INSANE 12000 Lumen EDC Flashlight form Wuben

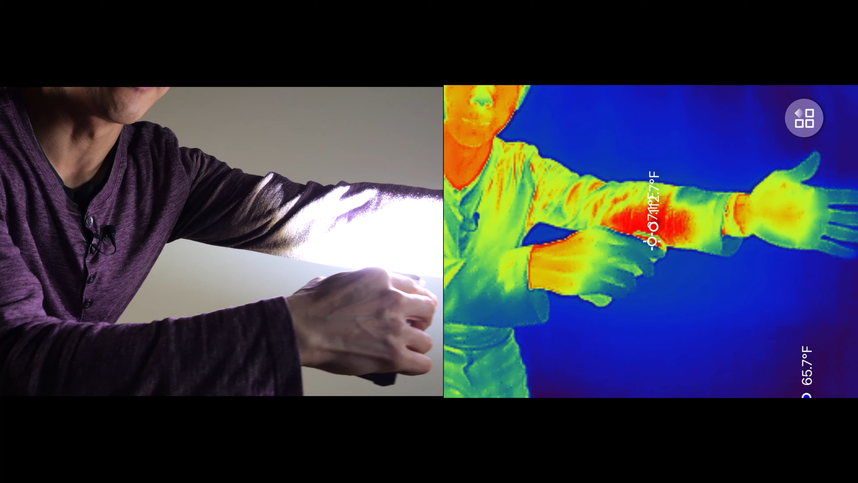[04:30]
So if I hold my hand up like this, visibly heat up my hand, it actually does heat myself up.
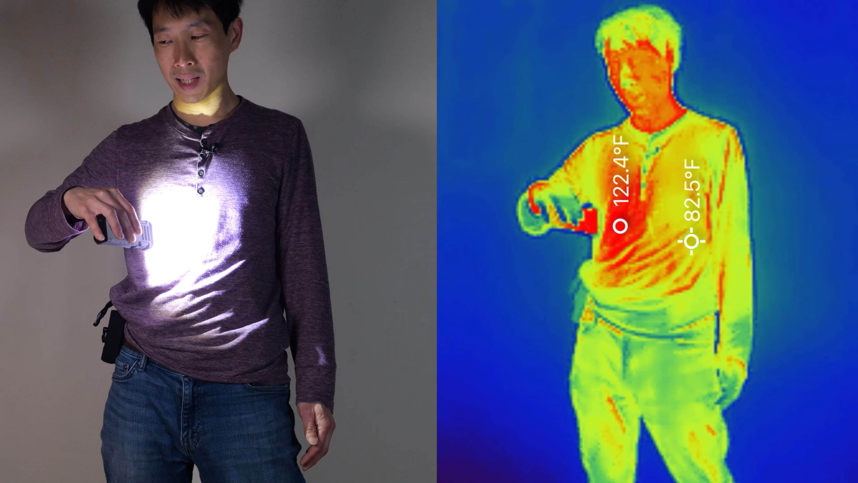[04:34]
I feel physically warmer on these spots right here. It kind of feels like sunshine on a warm sunny day. Of course, you can't run 12,000 lumens indefinitely, it generates a lot of heat.
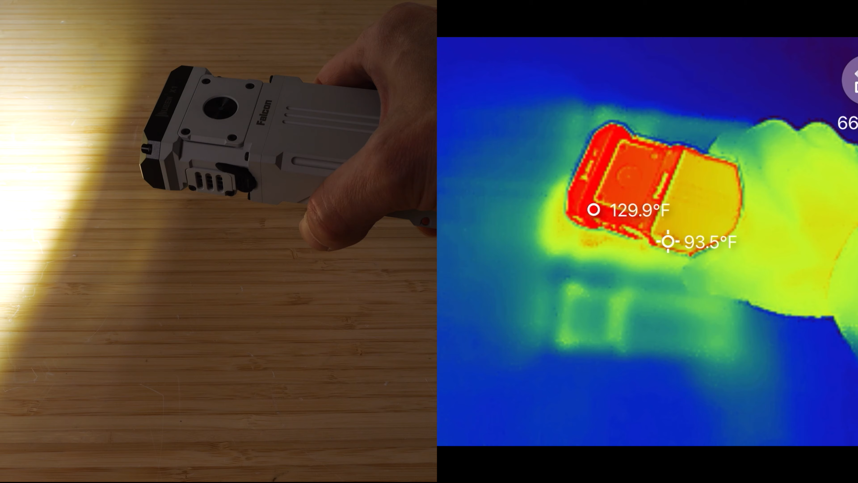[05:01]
On screen: spot 93.5°F
We'll see how long it can run on 12,000 lumens. I think it just reduced in brightness just now. Okay, it's really bright again. Get about a minute of usage at extreme brightness.
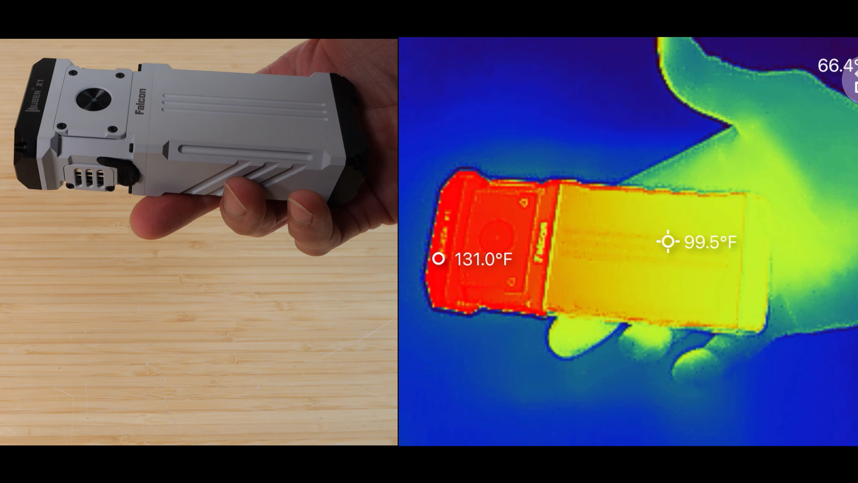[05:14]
On screen: spot 99.5°F, max 131.0°F
And then the battery compartment gets to about 100 degrees Fahrenheit.
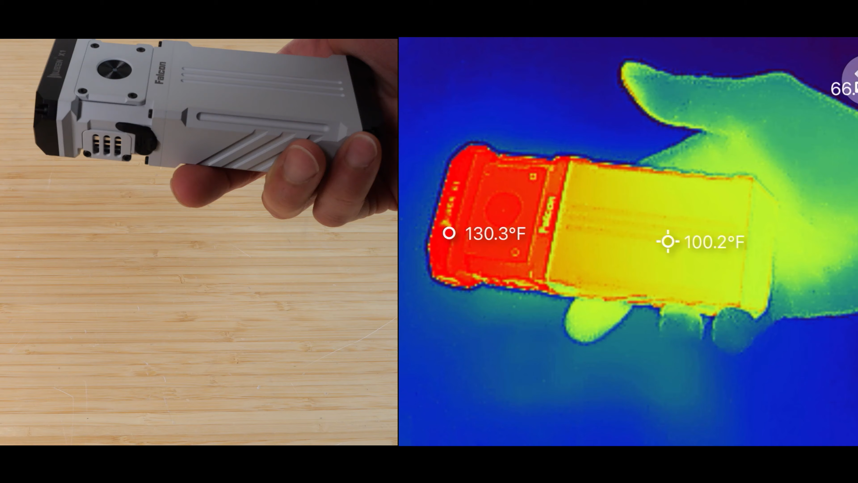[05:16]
On screen: spot 100.2°F
I have all this configured so that we can measure lumens.